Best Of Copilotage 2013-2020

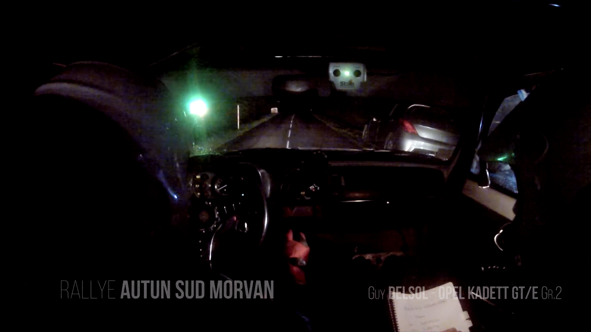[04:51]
5, 4, 3, 2, 1. Et c'est parti. 100 mètres, gauche 9 rond, sur un droit de haut, gauche 9 le rond.
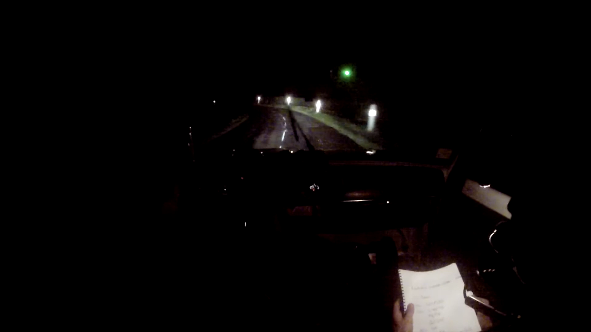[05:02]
Droite de 11, droite de 11 et 100 mètres, gauche 100, ferme 9, 100 mètres, gauche 100, ferme 9, et pif paf, ferme 9.
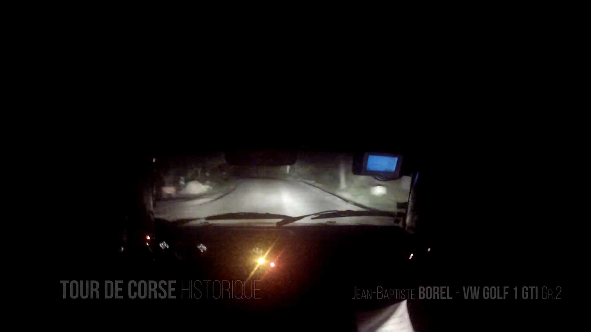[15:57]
alarme, attention, droite 4 moins, droite 4 moins, droite 4 moins, droite 4 moins, 50 mètres, droite 3 moins. Et droite 3 moins, 30 mètres. 3 moins. 30 mètres, gauche 4 plus, attention, ferme 2 rochers longs. Gauche 4 plus, attention, ferme 2 rochers. Ferme 2 rochers là-bas. Long, ouvre. Il est long, ouvre.
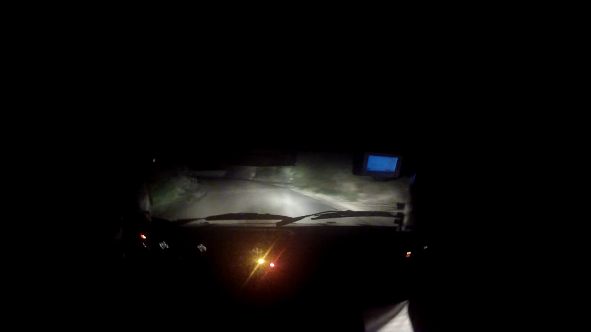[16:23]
20 mètres, droite de pas corde, pour gauche 3 plus long sale, droite de pas corde sur gauche 3 plus long sale, ouais, 3 plus long sale pour droite à fond, pour droite à fond, 50 mètres, attention ciel sur droite 3 plus, attention ciel sur droite 3 plus, droite de 3 plus,